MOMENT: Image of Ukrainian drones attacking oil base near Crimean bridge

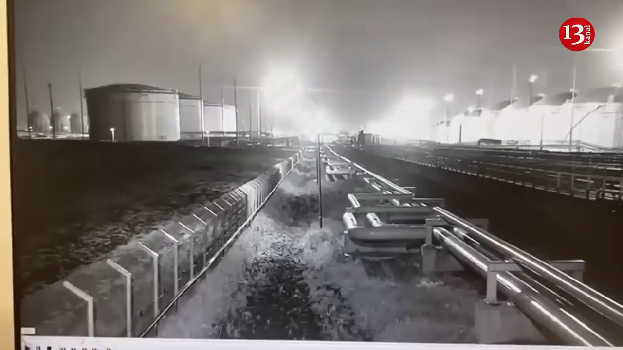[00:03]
Значит, не, ну я реально говорю, я как бы... Вот в верхнем левом углу летит.
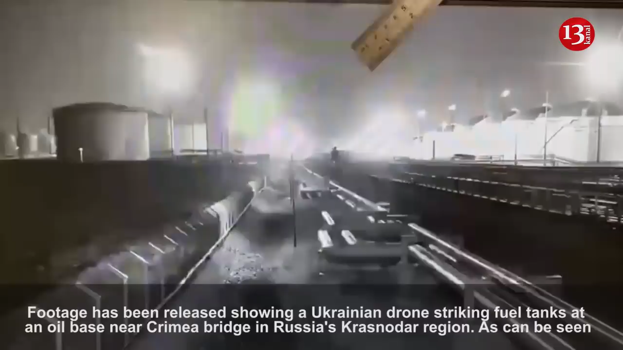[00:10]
Идет сработка ПВО. Первая сбитая. Чуть выше сейчас появляется вторая. Второй беспилотник. Отсюда работает ПВО. Вторая летит навстречу, да, ракета.
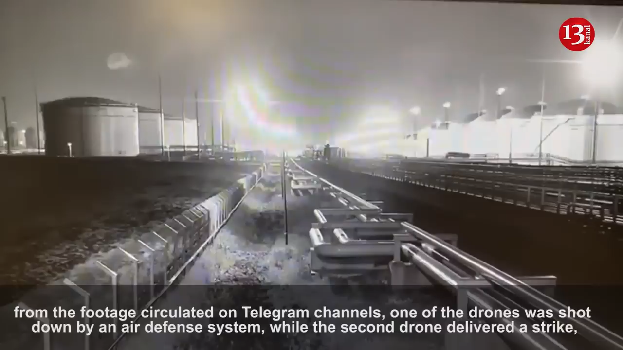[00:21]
Убивает и попадание в резервуар идет.